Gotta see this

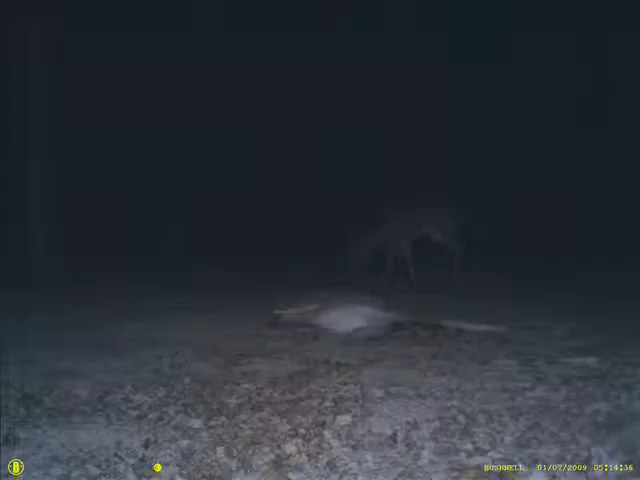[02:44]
This is a dead deer that we placed out in the field to see what would come and eat it. And lo and behold there are deer.